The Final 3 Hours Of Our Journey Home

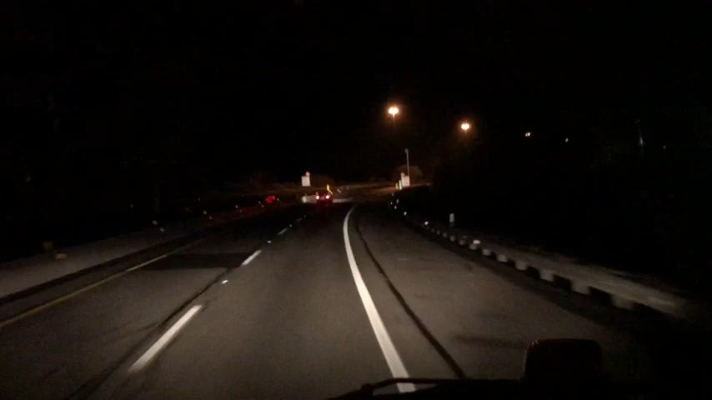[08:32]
Alrighty, now we've got tunnel number two coming up. Yes, we are here now in tunnel number two. We have about one hour and 28 minutes and we're home. And, this tunnel is the Tuscarora mountain tunnel.